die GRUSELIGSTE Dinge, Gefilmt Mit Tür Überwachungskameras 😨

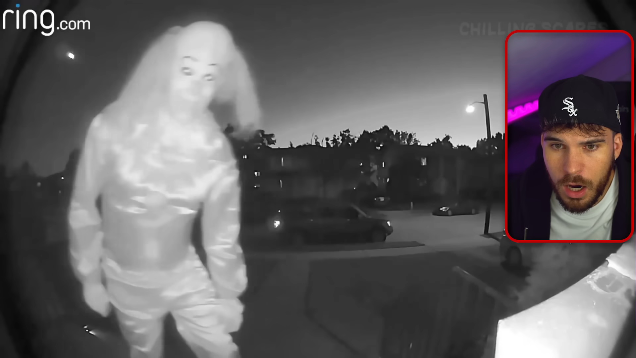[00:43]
Alter, ist das gestört. Alter, ist das geschört. Man sieht auch klipp und klar, es ist kein Halloween, es laufen keine Kinder rum, es ist keine Bedeckung irgendwo draußen. Alter! Und danach zieht er durch, was? Bro, was würdet ihr machen, wenn ein Clown vor eurer Haustür steht?
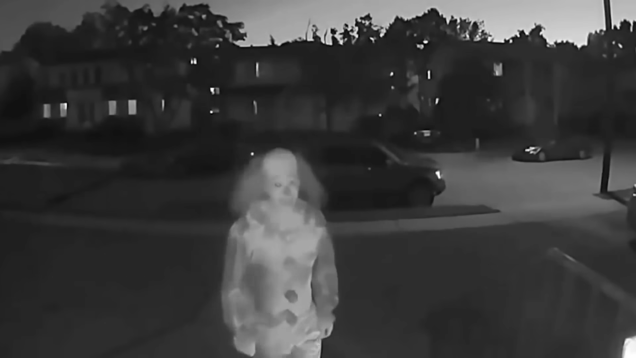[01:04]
Ihr steht morgens auf, ihr guckt eure Überwachungskamera an und das ist alles, was ihr seht!
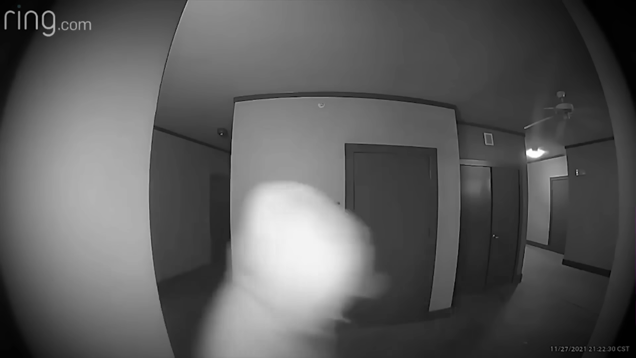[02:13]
Entweder es war jemand zu Hause oder es war einfach abgesperrt und die konnte nicht aufbrechen. Bro, ich würde mich nicht mehr sicher fühlen in meinem Haus.
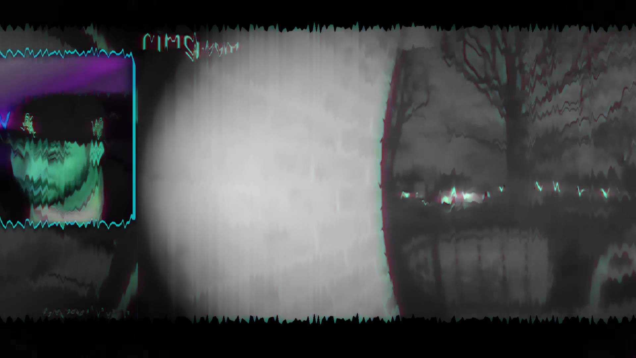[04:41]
Diese Überwachungsaufnahme soll super creepy sein, denn wir sehen jemanden, der auf allen Vieren ohne T-Shirt zu einer Tür geht, versucht die aufzumachen. Die äußere Tür geht auf, das Mückengitter, aber dann kommt er nicht ins Haus rein.